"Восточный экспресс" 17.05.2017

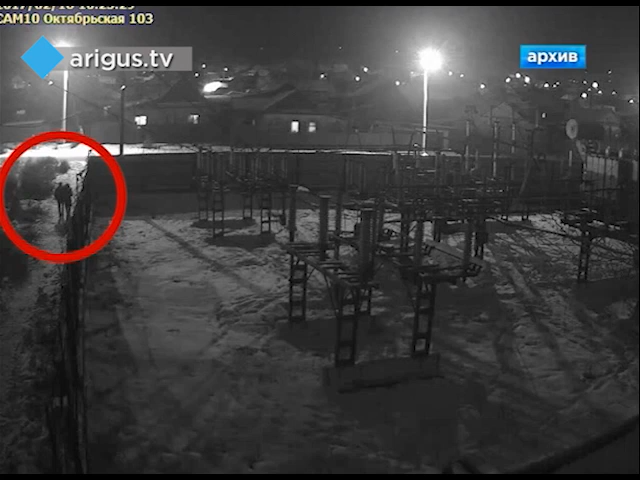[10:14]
Девушка от страха убежала в обратную сторону и вызвала полицию. Подозреваемого так и не задержали. На место происшествия выехал автопатруль.